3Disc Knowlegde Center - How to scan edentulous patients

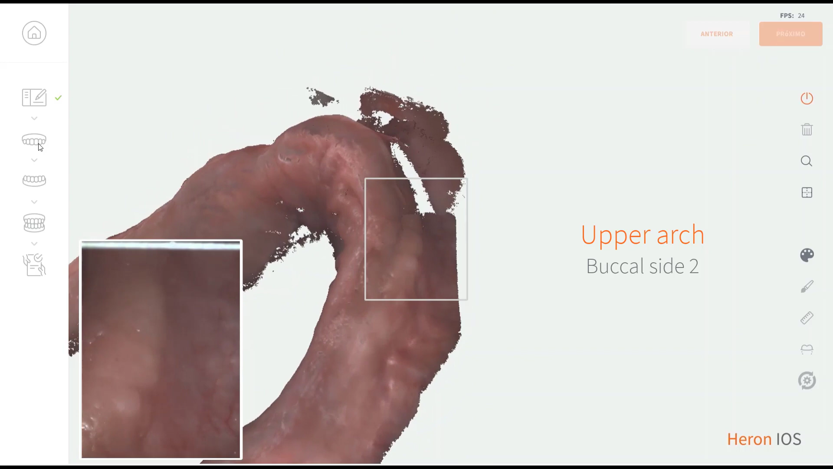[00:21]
Always try to keep the ridge in the center of the scanning window.
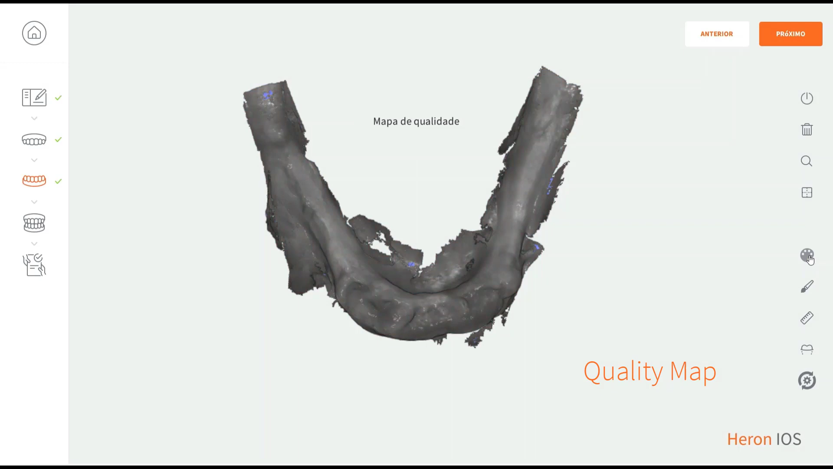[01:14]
Using the quality map before moving on will help you to check the integrity of your scan, and it will also spot potential errors in the mesh.